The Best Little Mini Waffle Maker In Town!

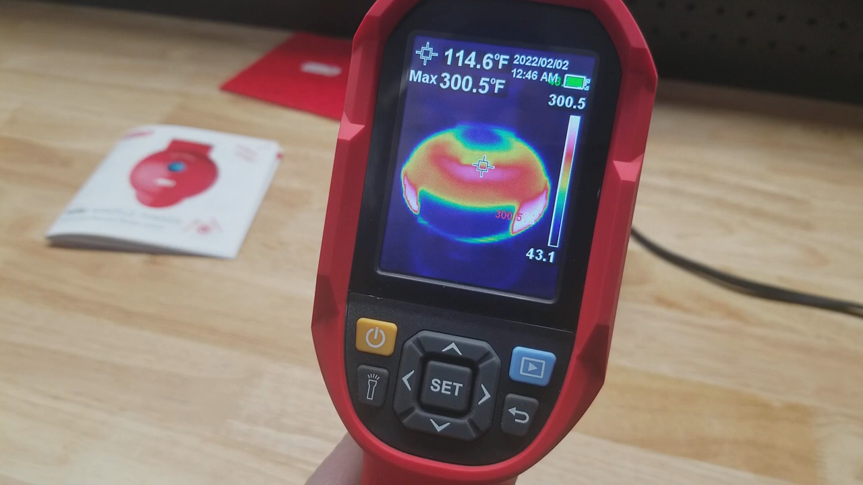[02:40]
On screen: spot 114.6°F, max 300.5°F
Looks like it's getting up to about 300 degrees right now. You can see the cold spot right in the middle where the handle is. Right there.
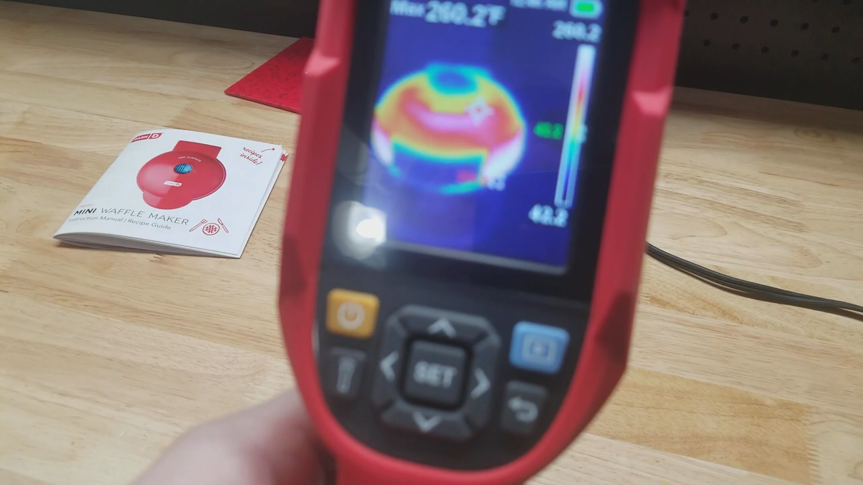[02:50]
Also if I can get my camera up here. But it's colder in the back than it is in the front. So I'm guessing the heating element maybe is originating from the front of the waffle maker. Now if we open it up.
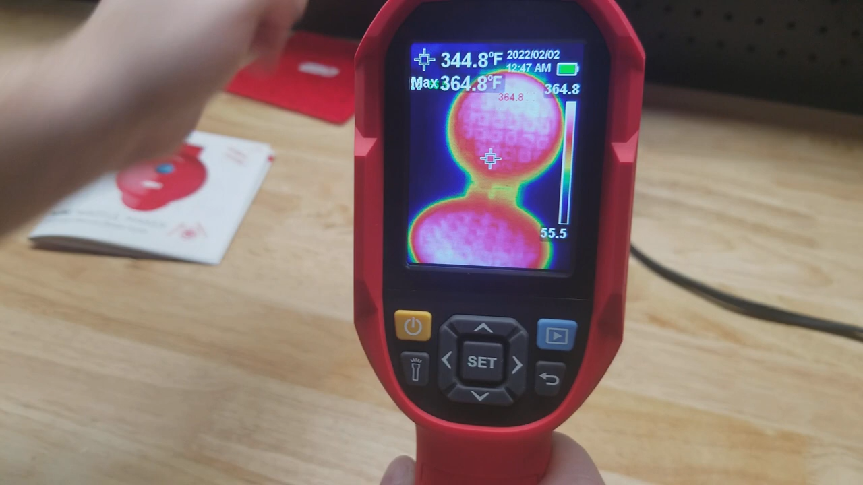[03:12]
On screen: spot 344.8°F, max 364.8°F
Check it out there. You can see pretty evenly heated actually.
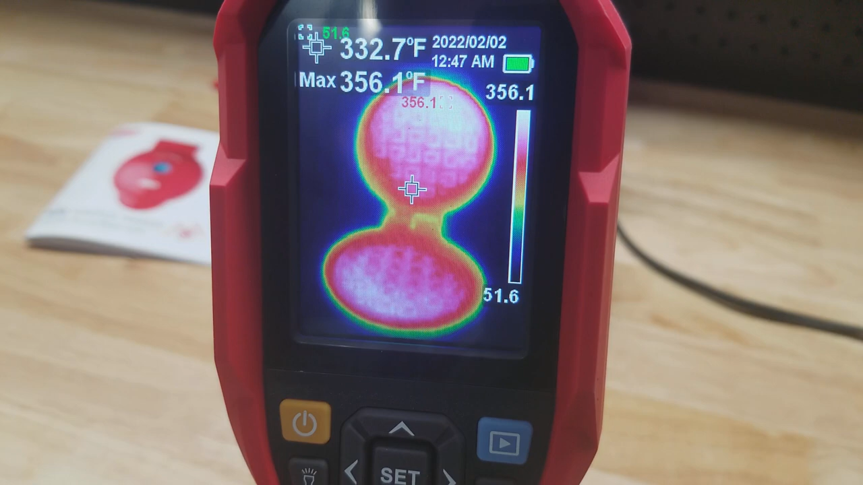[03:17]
On screen: spot 332.7°F, max 356.1°F
A little bit cooler around the edges but it's even throughout the plates which is good to see.
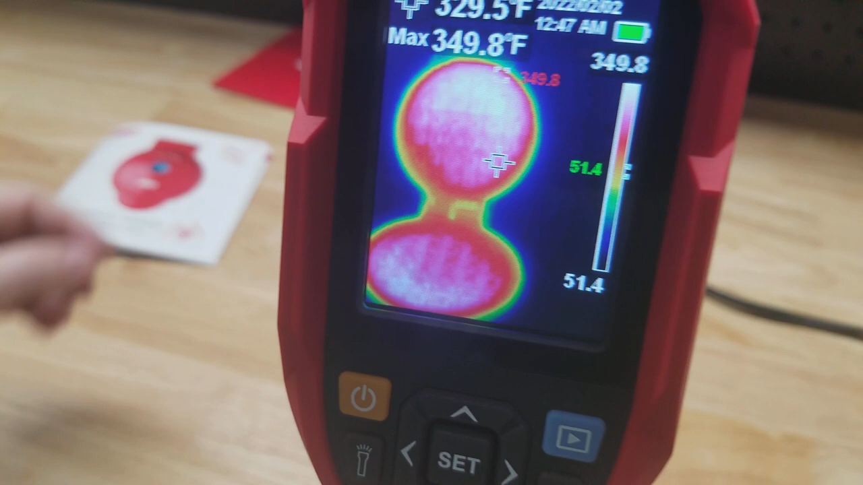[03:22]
On screen: spot 329.5°F, max 349.8°F
And you can tell the light is off.